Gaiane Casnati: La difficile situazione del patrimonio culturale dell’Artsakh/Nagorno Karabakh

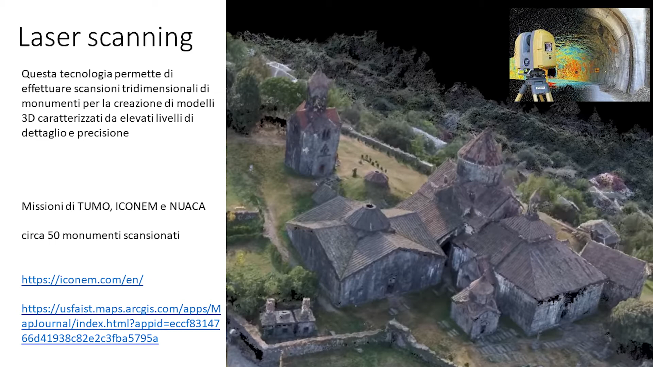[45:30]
Quindi almeno, diciamo, la loro immagine viene salvaguardata. Un progetto del genere l'ha fatto per esempio Telly per l'Iraq. Le attuali tecnologie veramente danno degli strumenti eccezionali, in pochissimi giorni si può acquisire completamente un monumento.